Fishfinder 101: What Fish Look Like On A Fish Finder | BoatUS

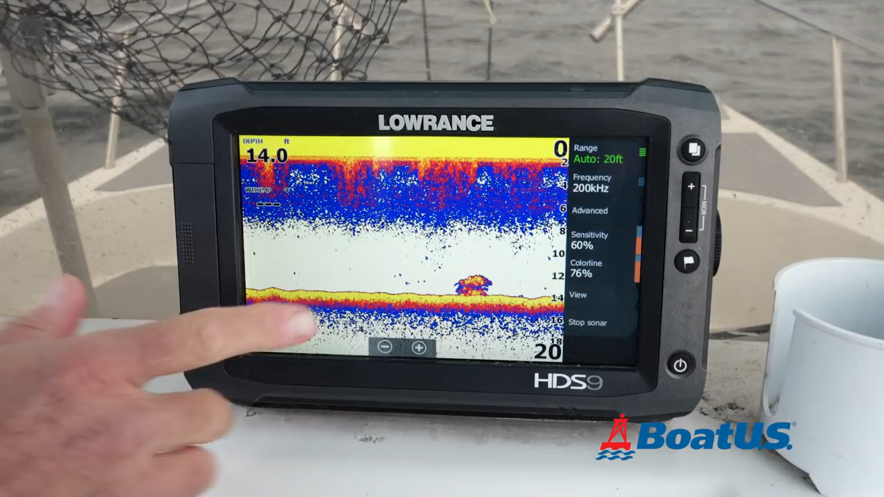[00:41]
On screen: depth 14.0 ft
Marks like these are what you see when fish are on structure. You can see the bottom comes up right here, but above it, we have some distinct marks that are definitely something different. That's fish.
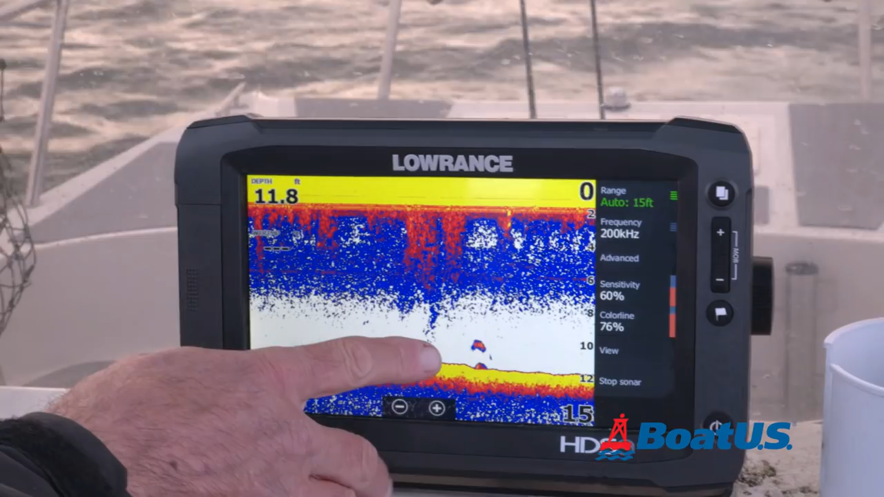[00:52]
On screen: depth 11.8 ft
Now here's your single fish right here. It's creating a little bit of an arch form. It's alone.
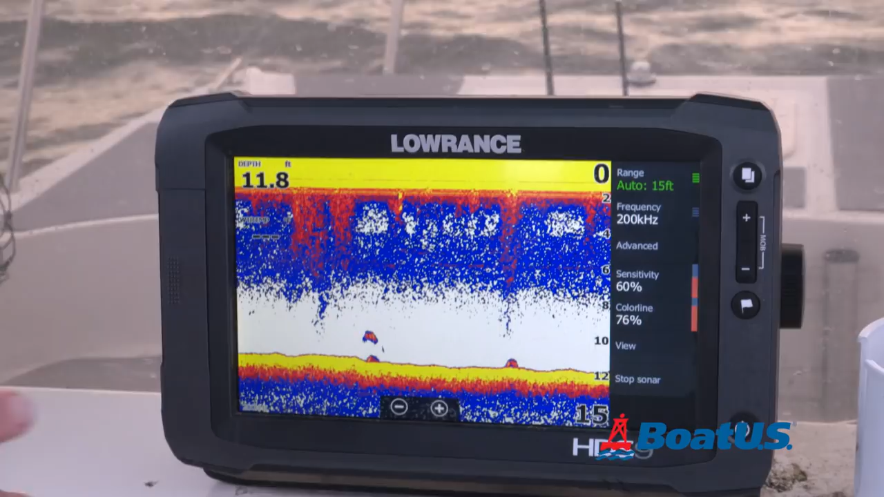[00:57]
On screen: depth 11.8 ft
It's not a big round shape, which is how bait looks. Here's a great example of bait. That is a big school of peanut bunker. You can see it all appears as one big, relatively round shape, but I'm not going to fish there because all I see is bait.
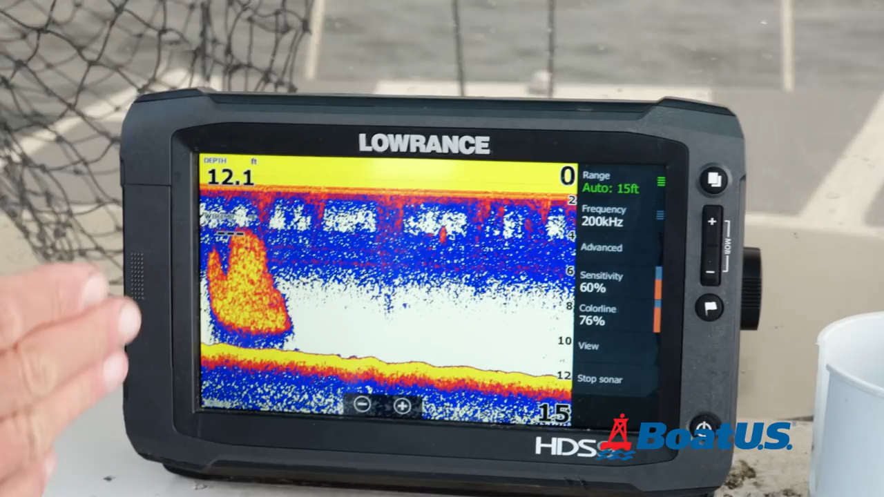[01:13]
On screen: depth 12.1 ft
I don't see any individual fish hunting them. The individual fish, the predators, you can see separated from the big school of bait.
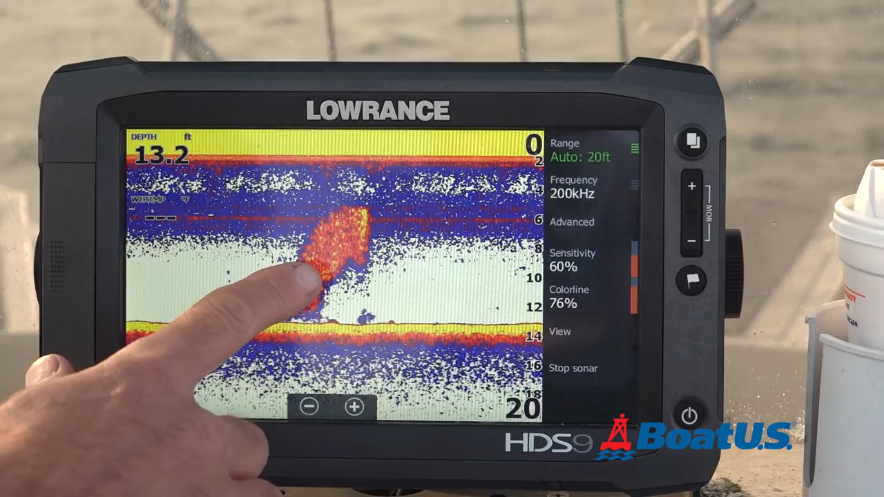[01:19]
On screen: depth 13.2 ft
These are the fish you're looking for. Now here you can see we have a big ball of bait, and there's some larger fish behind it that are probably hunting.
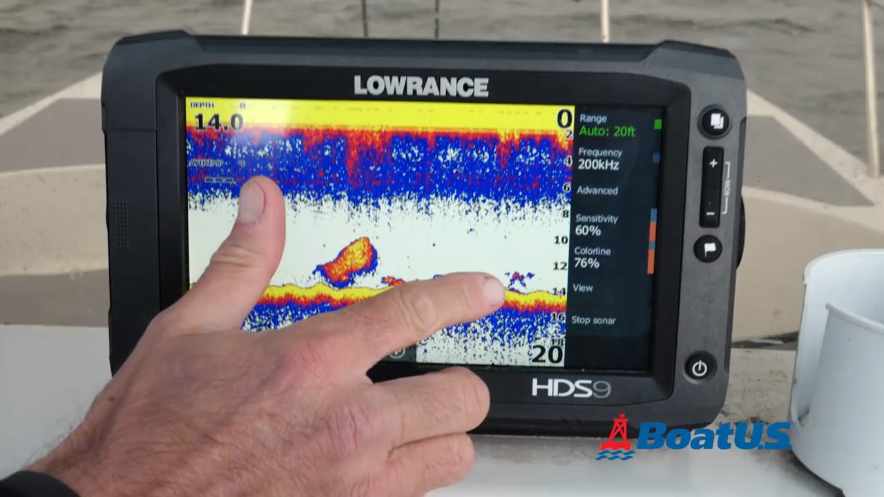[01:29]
There's a real nice mark. You get that arch start to form. You know you're looking at some larger fish.
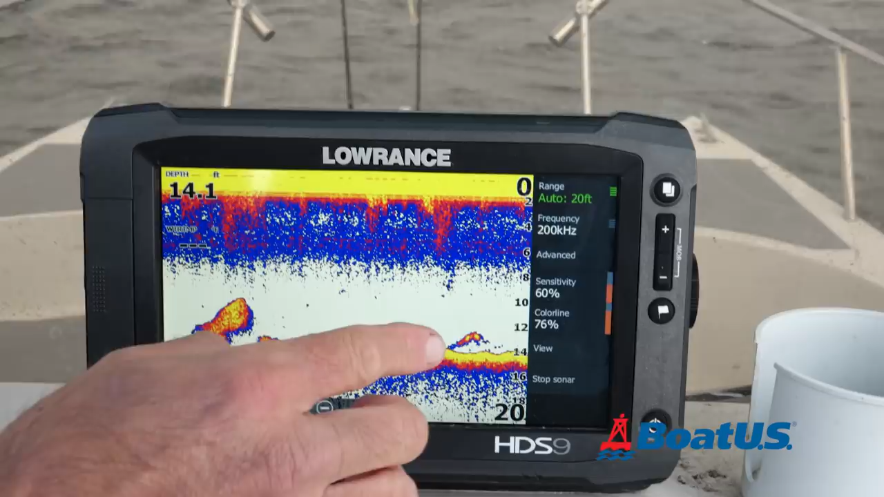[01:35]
On screen: depth 14.1 ft
Again, that's single larger fish as opposed to the big ball of bait. That's what we're looking for.